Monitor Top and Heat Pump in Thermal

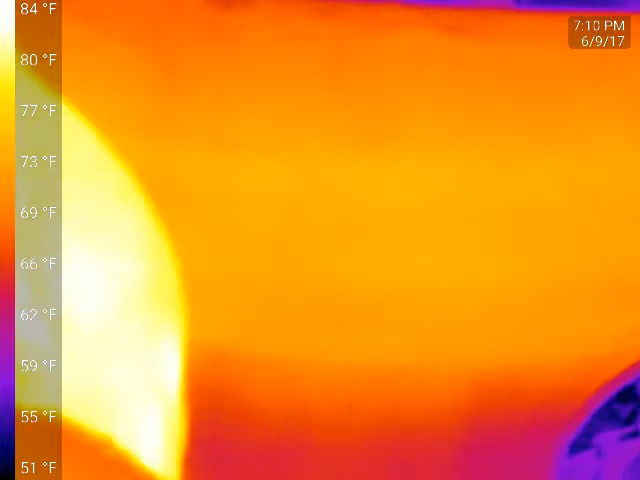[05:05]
On screen: scale top 84°F, scale bottom 51°F
can just barely tell feel any heat there uh compressor top is still cold
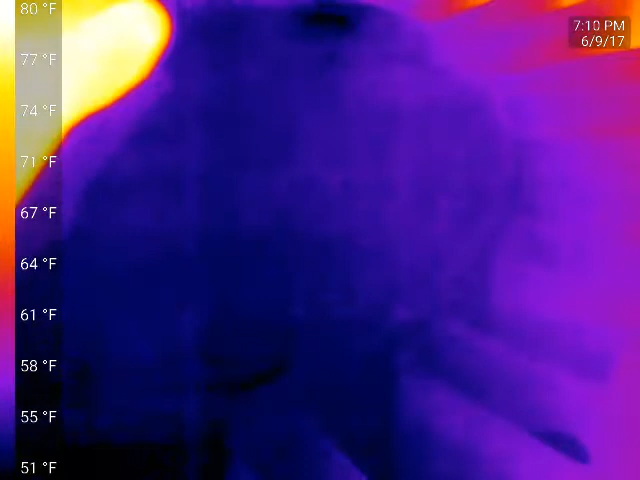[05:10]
On screen: scale top 80°F, scale bottom 51°F
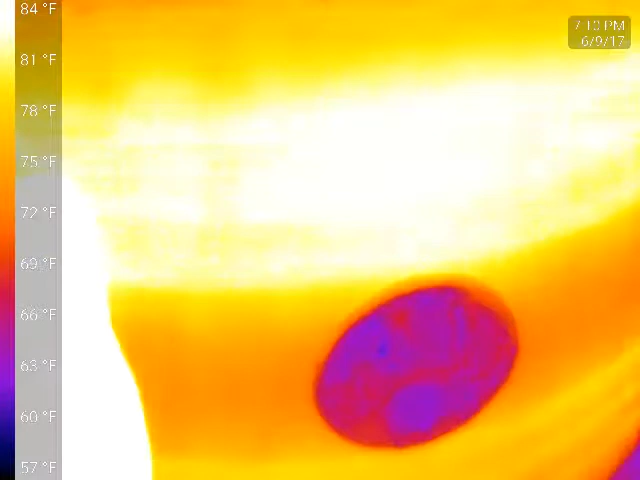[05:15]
On screen: scale top 84°F, scale bottom 57°F
huh cool uh this thing is still low on charge um but you can see the
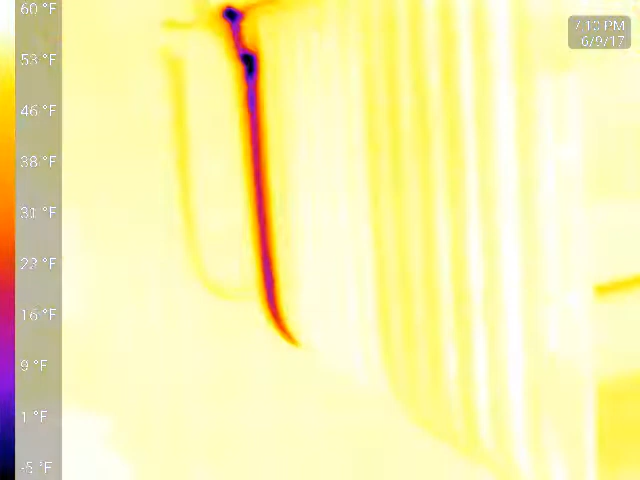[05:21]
On screen: scale top 60°F, scale bottom -5°F
refrigerant line in the back of the evaporator
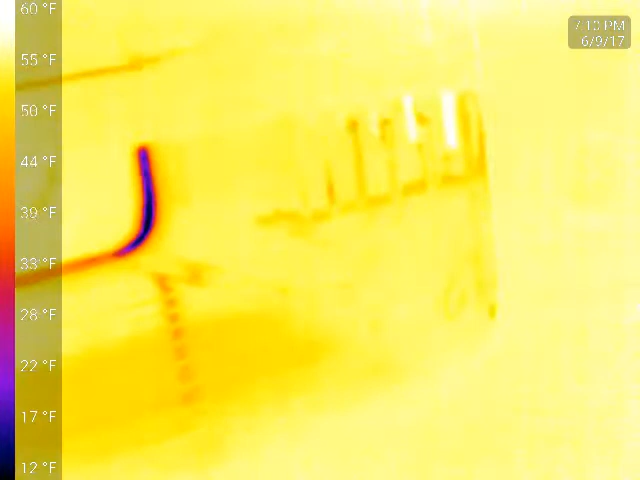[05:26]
On screen: scale top 60°F, scale bottom 12°F
um just the right wall will get cold uh i think maybe the ice tray the center tray there
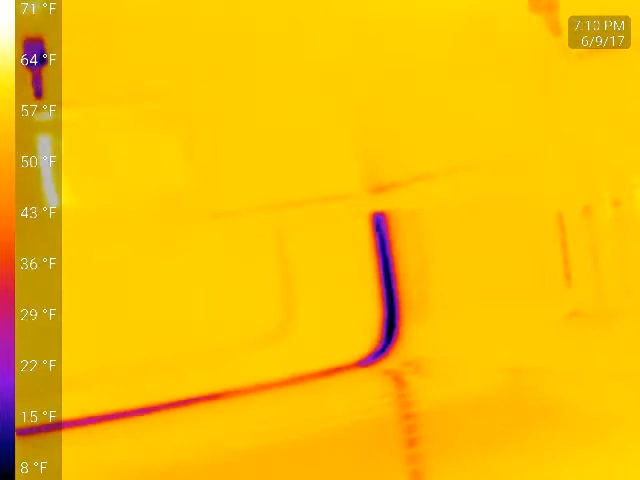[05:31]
On screen: scale top 71°F, scale bottom 8°F
might chill a little bit but got propane in it original charge of salt dioxide the
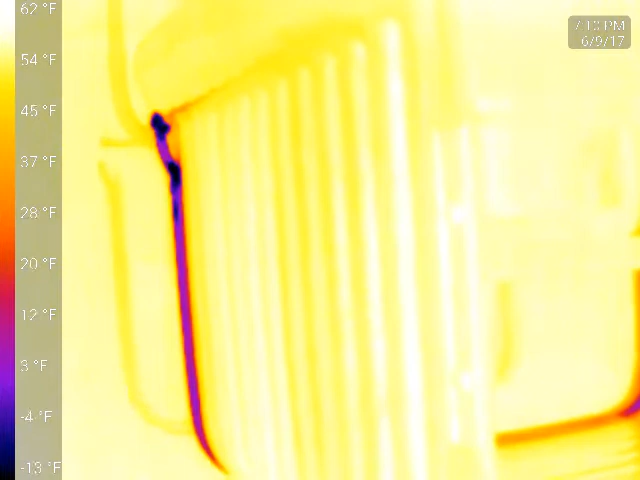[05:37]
On screen: scale top 62°F, scale bottom -13°F
uh somebody moved it and broke the lines snapped the uh the 316th line coming out of the high side float
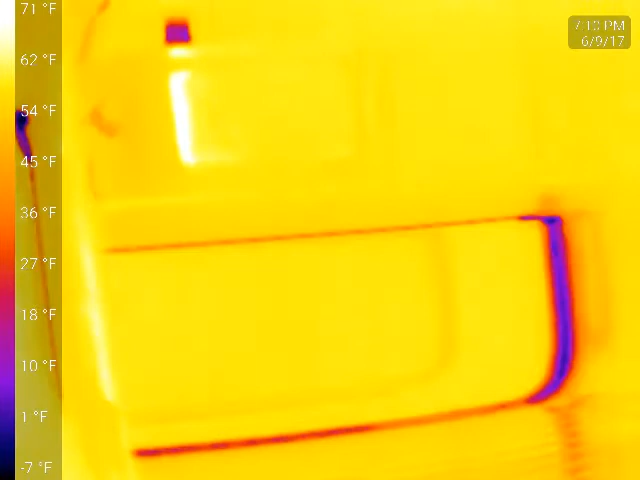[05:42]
On screen: scale top 71°F, scale bottom -7°F
see right there in the high side float actually right about where it gets cold is where i had to cut it um because even though i repaired the line down there the 316 line that that bend um the uh the orifice was plugged so i had to clean it out with a little pile
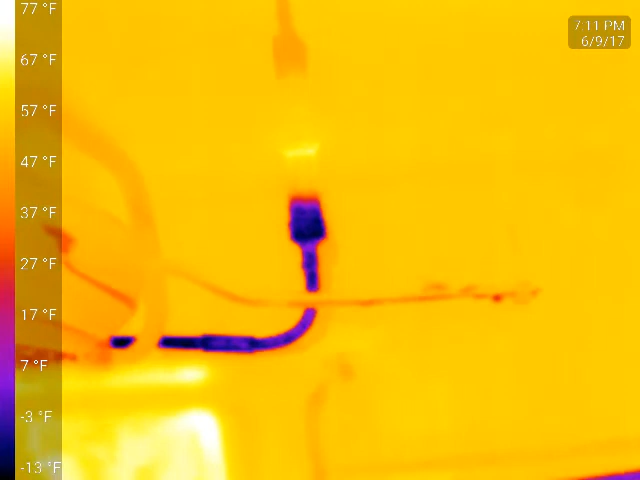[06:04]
On screen: scale top 77°F, scale bottom -13°F
but uh yeah right there where it starts to chill that's where
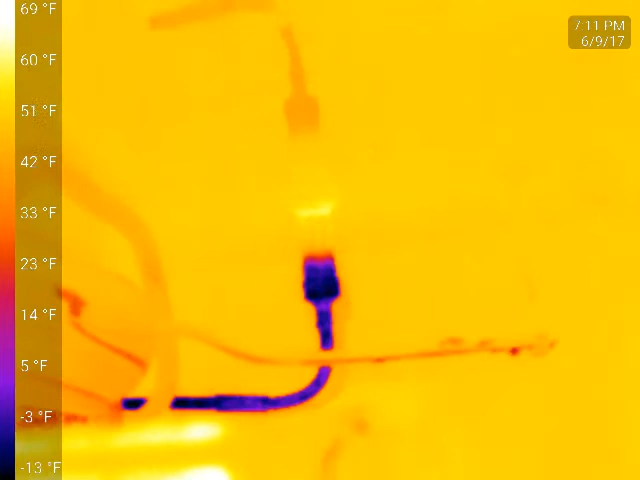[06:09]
On screen: scale top 69°F, scale bottom -13°F
um it gets dark that's about where the orifice is so i had to make a spin
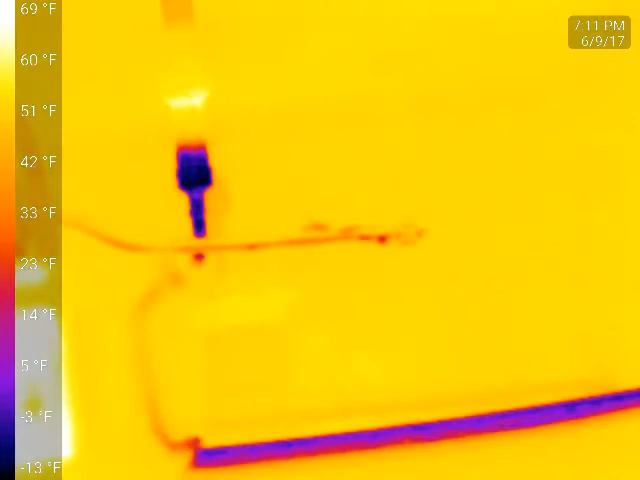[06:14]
On screen: scale top 69°F, scale bottom -13°F
a copper adapter on there i think i made another video about it but
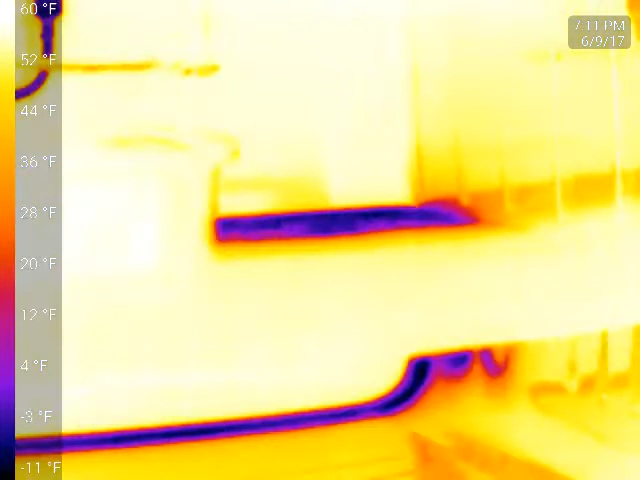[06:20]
On screen: scale top 60°F, scale bottom -11°F
yeah so i also found i snipped out uh because i do a propane and i have a hydrocarbon sniffer i
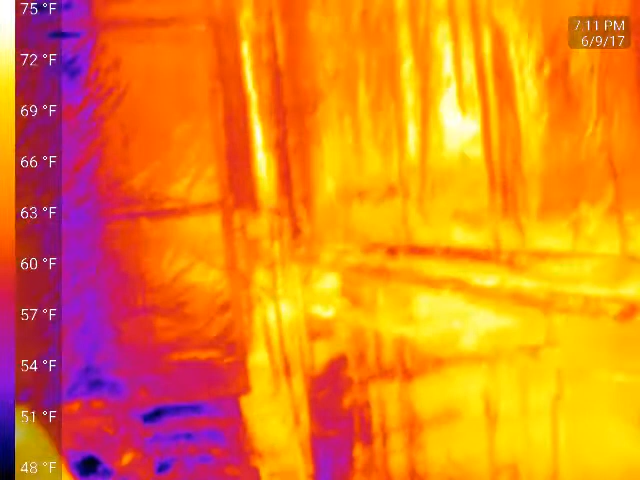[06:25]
On screen: scale top 75°F, scale bottom 48°F
sniffed out the uh culprit leaker which is just the service valve right there
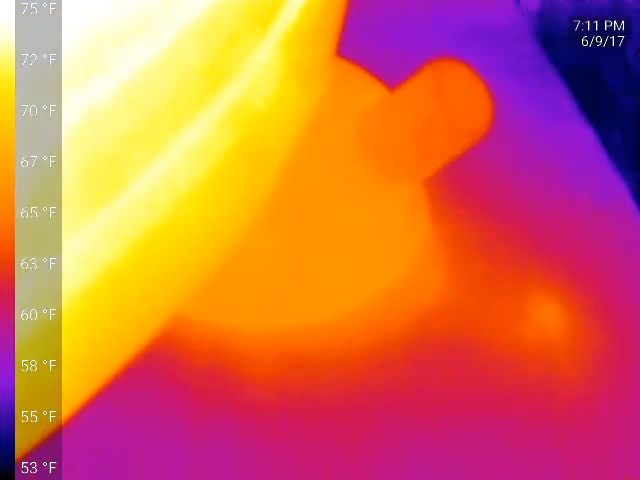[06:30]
On screen: scale top 75°F, scale bottom 53°F
so i'll have to tear that apart sometime i'd like to get the thing uh i'd like to get
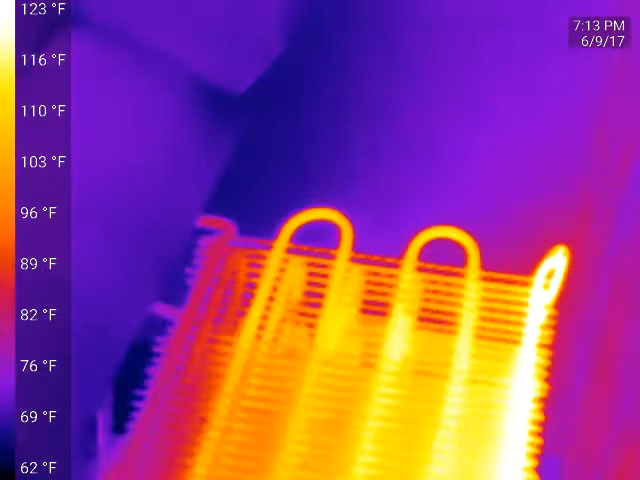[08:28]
On screen: scale top 123°F, scale bottom 62°F
out the evaporator on the pump ones more nothing really changed too much
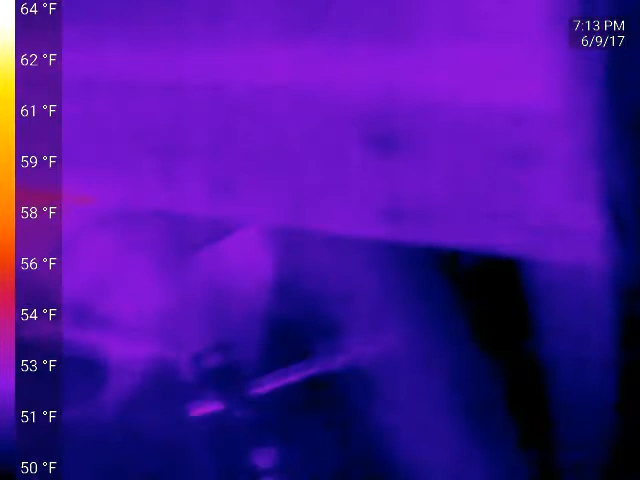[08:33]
On screen: scale top 64°F, scale bottom 50°F
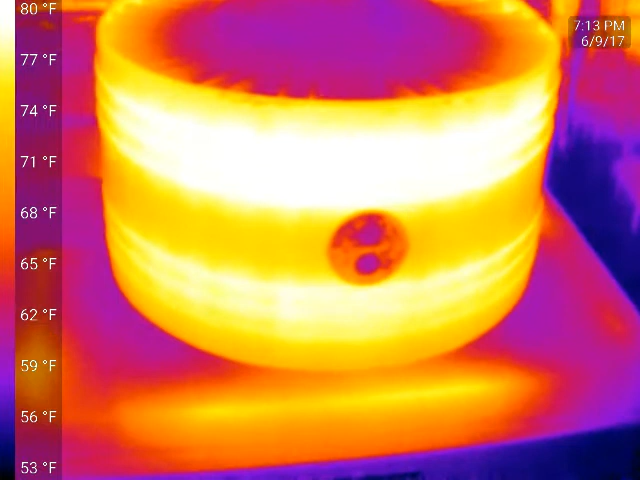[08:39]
On screen: scale top 80°F, scale bottom 53°F
yeah let up like a christmas tree yeah you can feel some heat there if
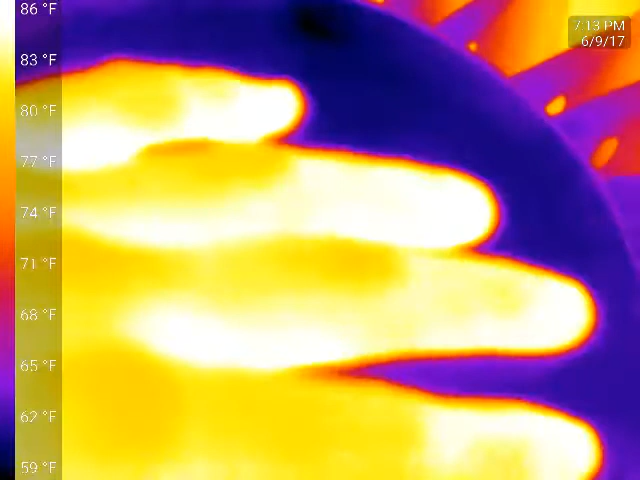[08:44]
On screen: scale top 86°F, scale bottom 59°F
i had a little larger charge in it i think uh it'd probably back up in the condenser a
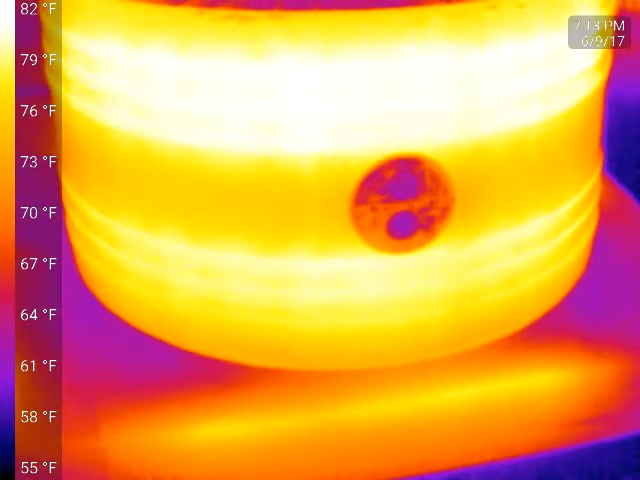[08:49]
little more and heat up you know you can even tell the top loops are a
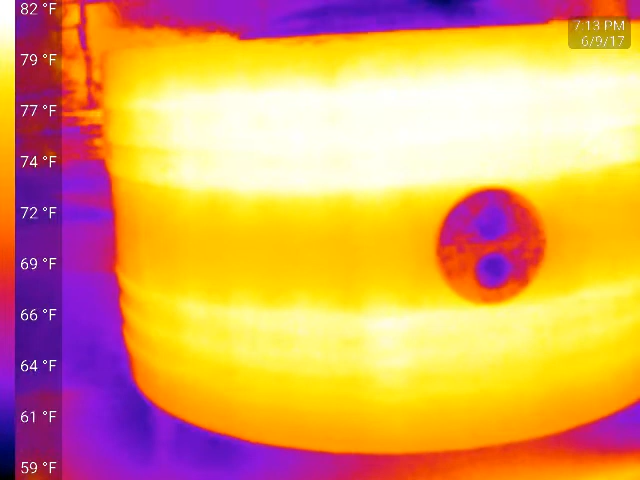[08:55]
On screen: scale top 82°F, scale bottom 59°F
little bit warmer i think kind of a matter of opinion